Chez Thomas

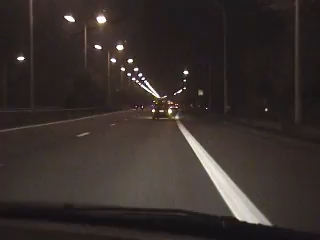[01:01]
Wow, geen stopbrekers te voorlopen. Zo, die gaat er goed hard doorheen. Een zouden voorlopen. Wow. Voelde zijn waardse krachten. En zet de radio wat zachter. Daar komt hij, let op. Ik hoop dat hij ook naar rechts moet. Nee, helaas. Ja. Oh, want hier is het leuk. Oh, remmen. Oh. En dan komt hij weer. Hey. En nog meer bocht. Wow.